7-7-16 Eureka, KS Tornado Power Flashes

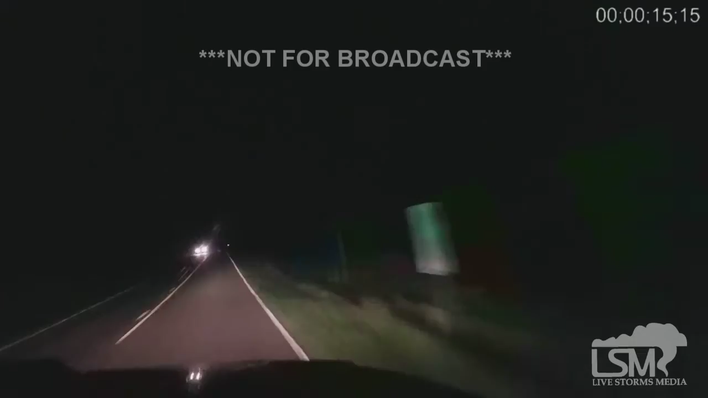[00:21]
That's hitting town. Where's that now? Power line going down. There it is. There it is, right there in front of us. Slow down, we don't want to drive into it. Dude, I'm starting to get worried. No, you're good, you're good. You're good. I'm sorry, trying to tell you, I'm starting to get worried. I know, you're fine. All right, slow down, stop right here, stop right here. We have power shoot. Flashes. Back up.